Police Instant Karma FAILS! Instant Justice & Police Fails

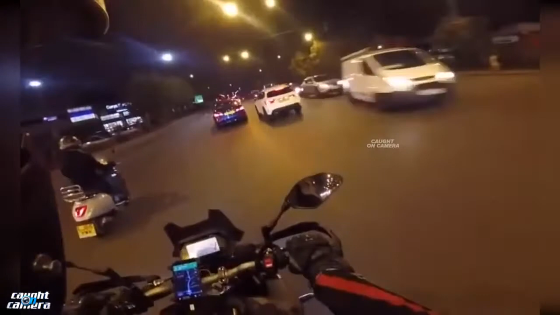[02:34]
When cops spot you using the wrong lane.
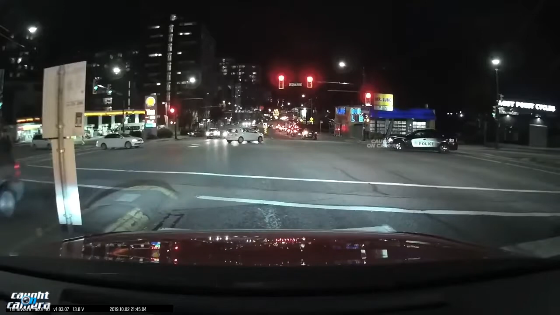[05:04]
When you get caught in the cop trap, when you ignore the red bars,
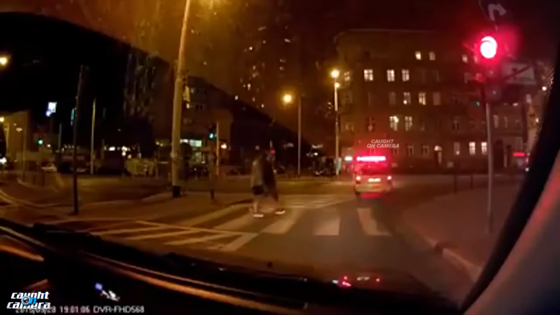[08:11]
Nice. You can't escape the claws of justice.